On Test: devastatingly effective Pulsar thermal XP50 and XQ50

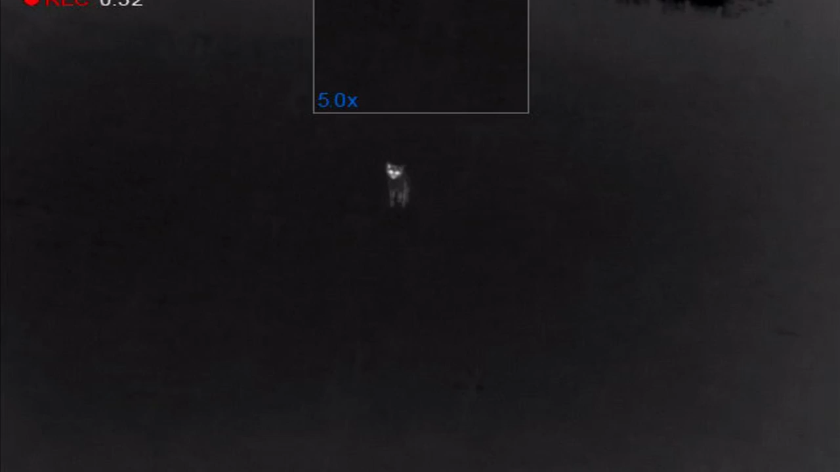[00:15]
and it's we've got a little bit of cloud cover coming in, and that means only one thing, that's getting out on the foxes.
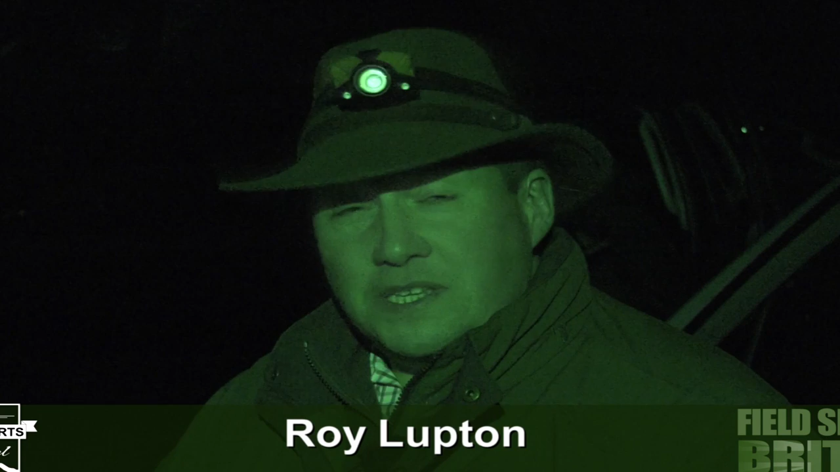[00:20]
And tonight we're going to be going absolutely covertly.
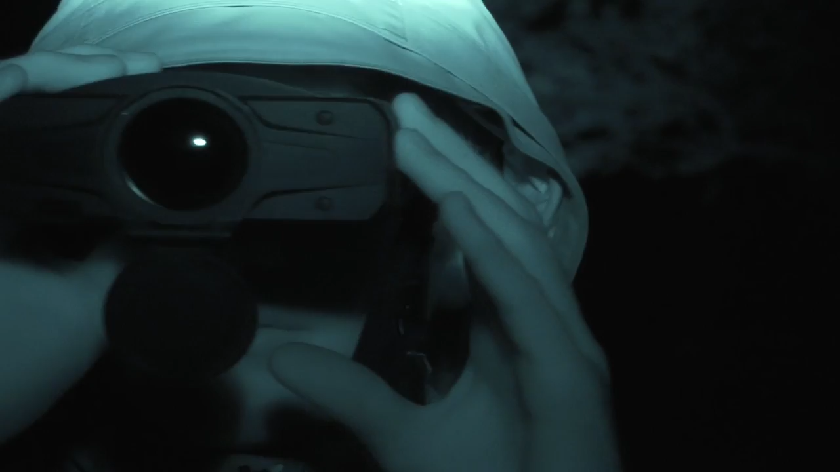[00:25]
So we've got the thermal spotters, so we've got the Accolade, and we've got the Pulsar trail on the top of my 22-250 tonight,
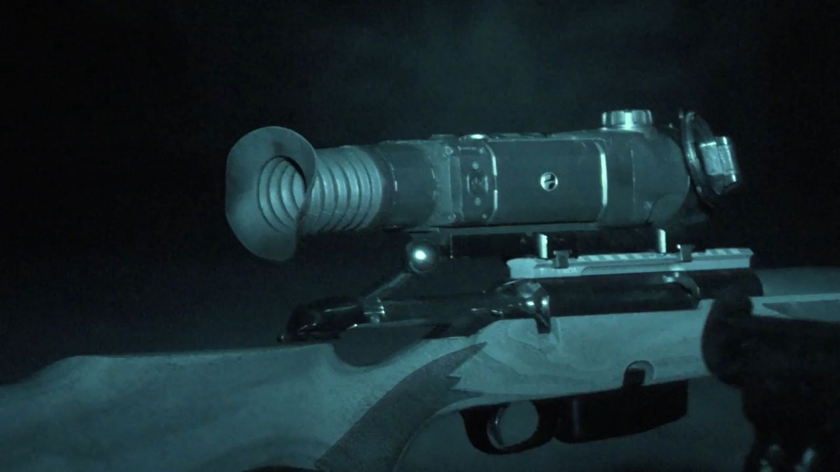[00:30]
and I'm hoping that we're going to catch up with a few foxes that I've been waiting to get onto, and fingers crossed,
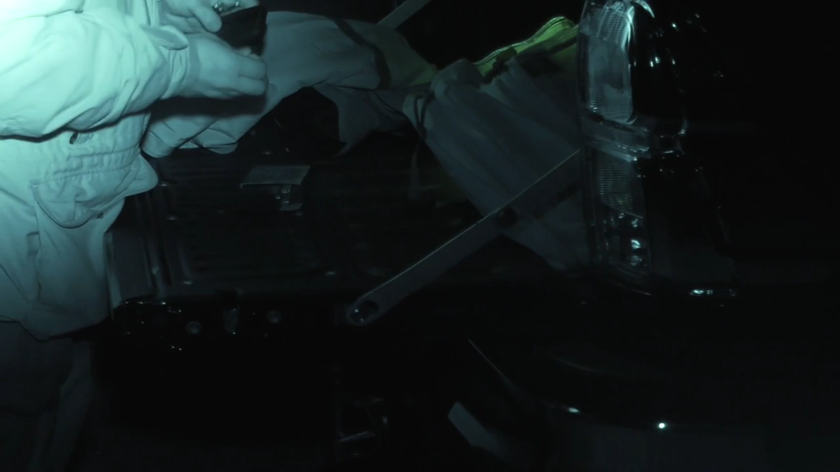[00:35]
if all goes well and David doesn't flag them up, then we should be away with it.
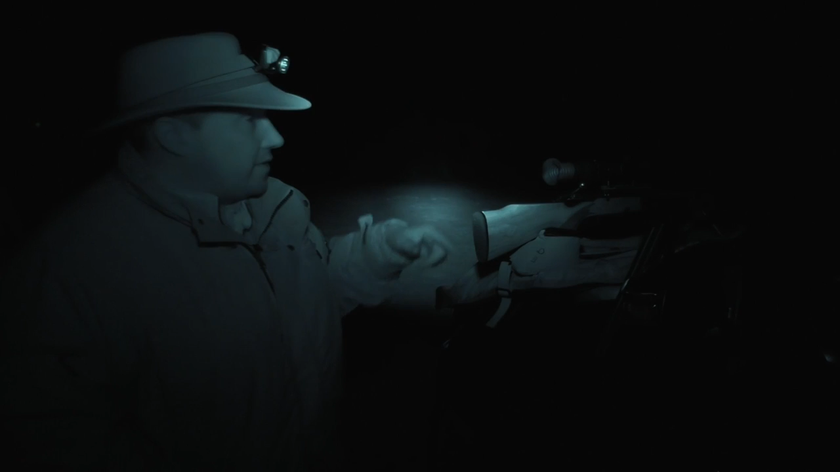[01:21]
And I'm hoping it's going to be tucked up in the thicket here and just come to the fence line and give us a chance.
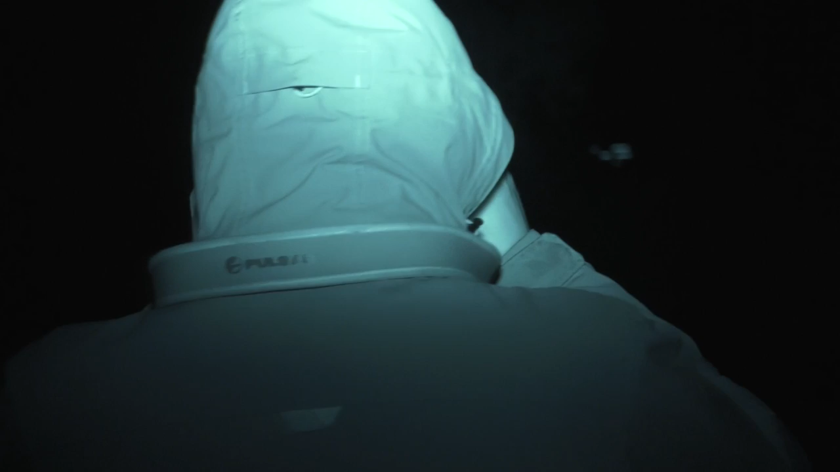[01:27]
Charlie's on the Accolade, so he's going to be spotting for us and hopefully recording as well.
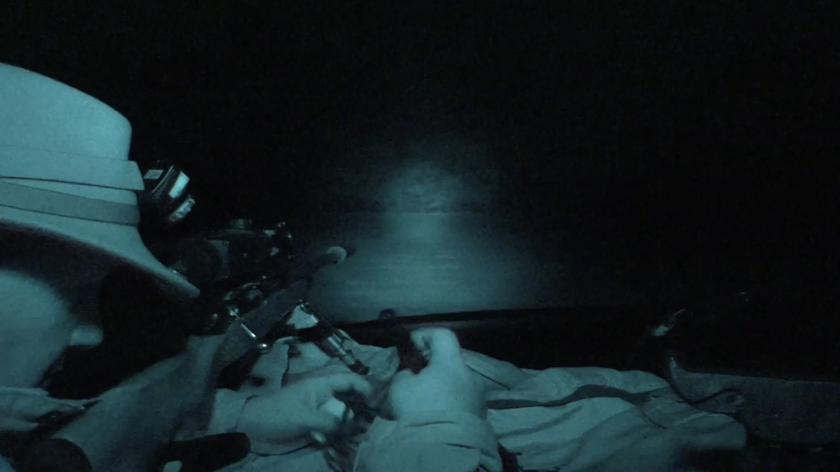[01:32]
And then, as I say, we should get a response quite quickly if we're going to get one on this position.
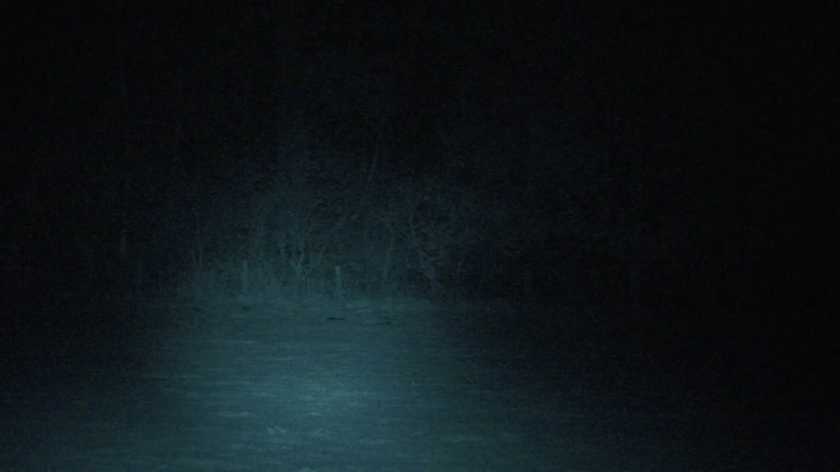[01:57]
We had a fox come in from behind first, and we just turned around to have a look at it, and as the IR from David's camera just picked up on it, that turned tail and disappeared.
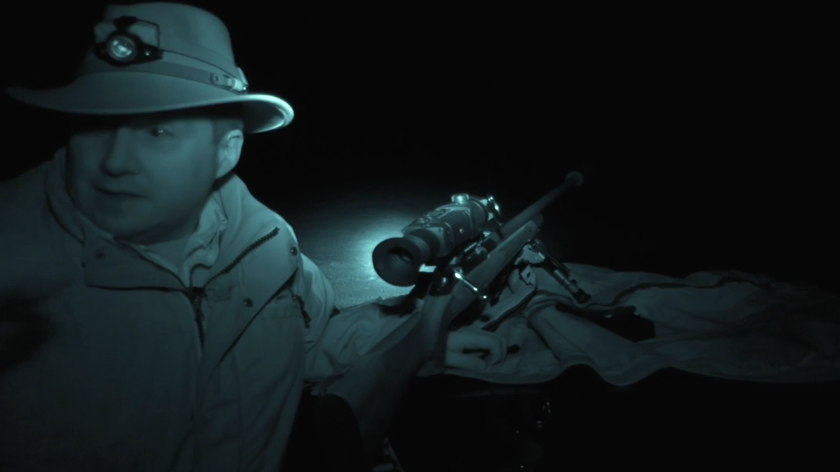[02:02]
And then we had another one just coming through the woods,
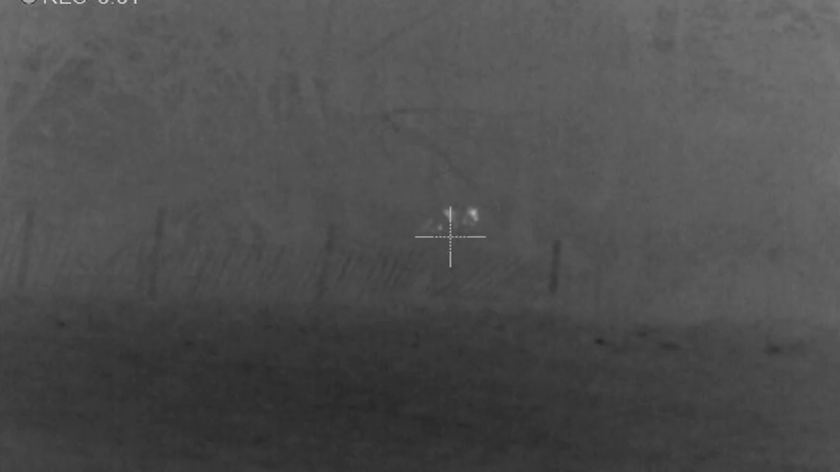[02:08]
just emerging, and as that was coming in, David just put the camera onto that one, and then that one just tailed it off into the woods as well.
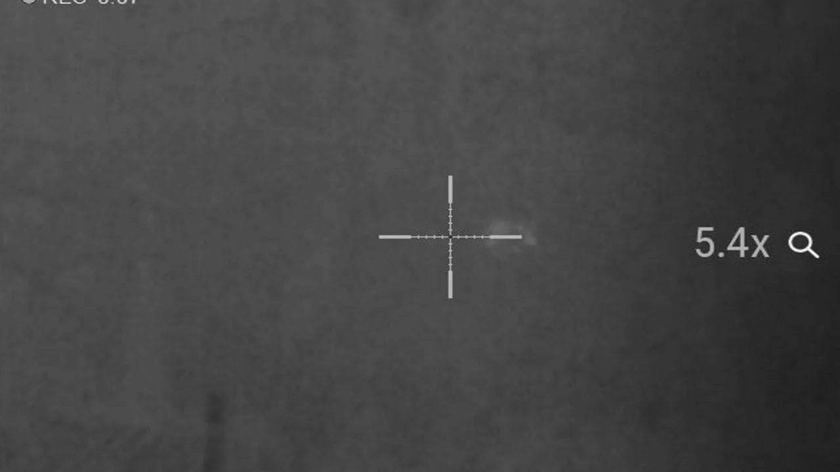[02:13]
So they must definitely be picking up on the IR on that. So that was incredibly interesting.
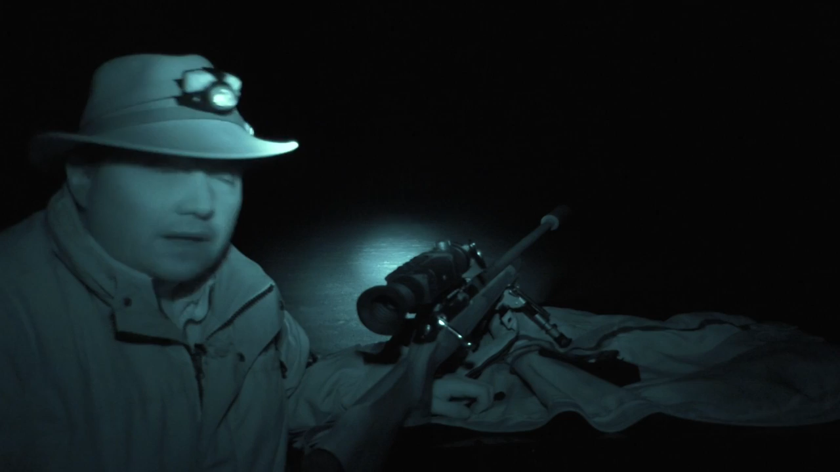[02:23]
Not what we were after, but had it not been for the camera, we would have definitely been in on those two. Rubbish. 100%.
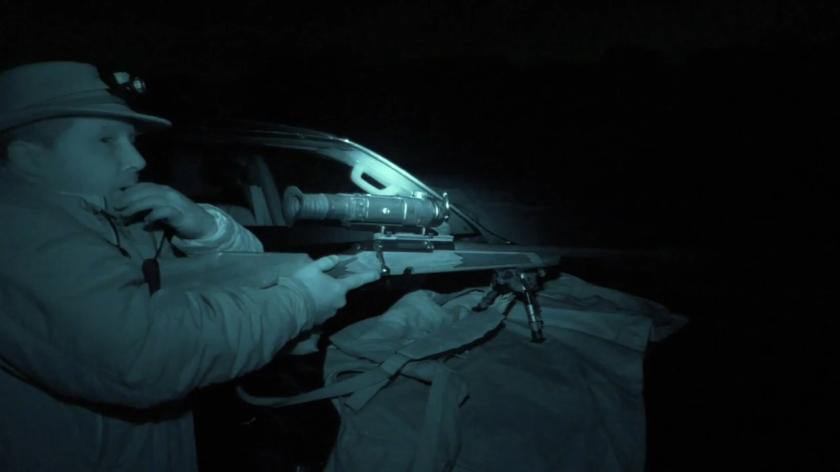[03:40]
I'm absolutely over the moon with that. Charlie spotted one immediately as we got out of the car. And again, no lights going off, nothing going off, and the fox were just quite happily bimbling around down there doing a little bit of mousing.
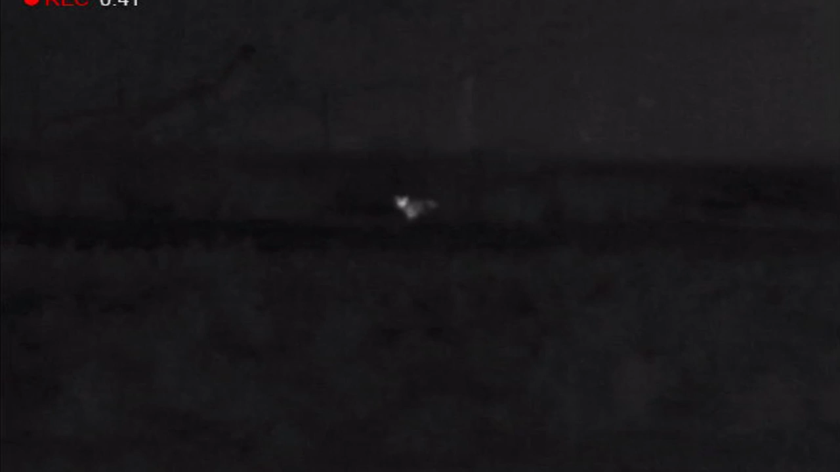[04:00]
And bearing in mind that we're just coming into November, so these are certainly not young foxes. So we shot that one, and then Charlie scanned left and there was another fox coming in from the left. We shot that one.
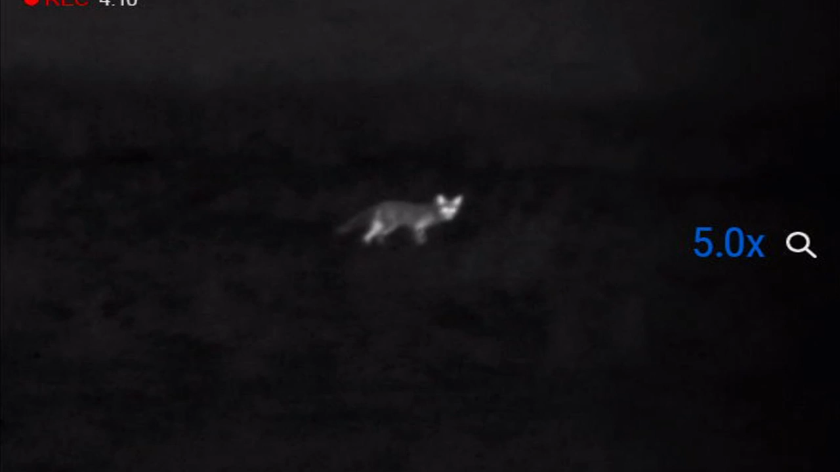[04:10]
And I thought we'd ramp up a little bit, and we changed callers, started calling, and another fox popped out of the woods just down there, came out, we got the shot on that one. And then I kept calling because I know there has been
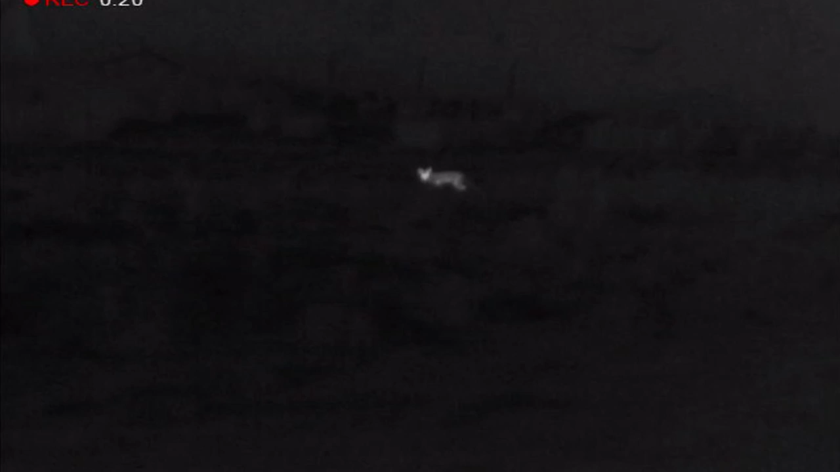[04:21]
a real tricky old dog that comes in from the horse fields over there. But he normally just tends to pop his head over, and as soon as the lamp or whatever else goes on him, then he's just away down the hill and back off into his territory.
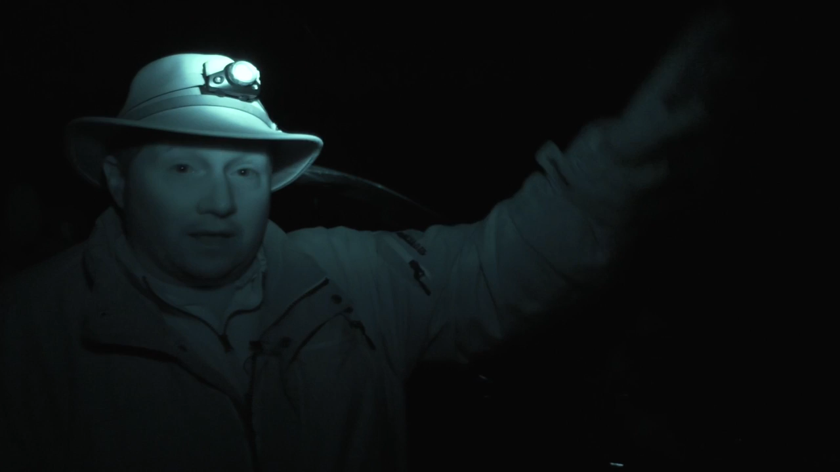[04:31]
Charlie just picked up his heat signature of his head, just peering around to the side of the hill, and he just came in.
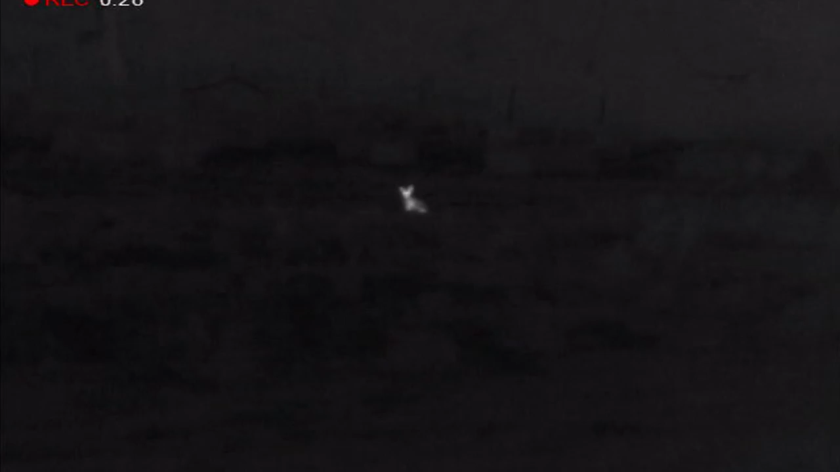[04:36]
So I had a fantastic backstop for him and gave us a lovely little shot just there.
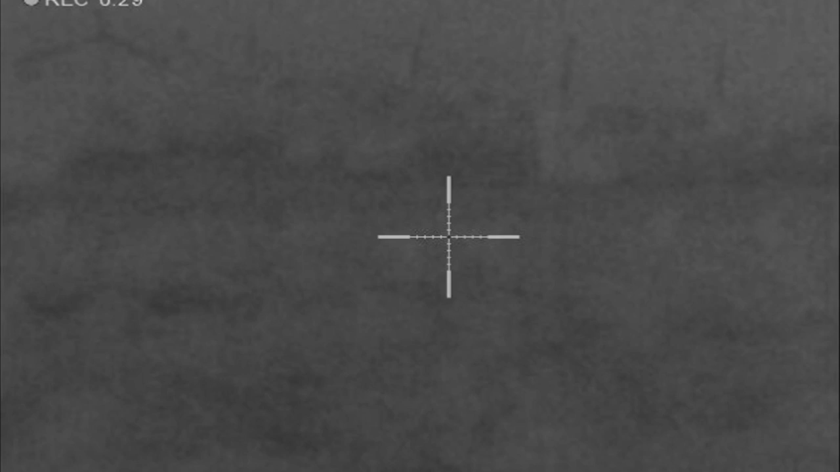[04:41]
So four foxes in about 10 minutes just with the calling.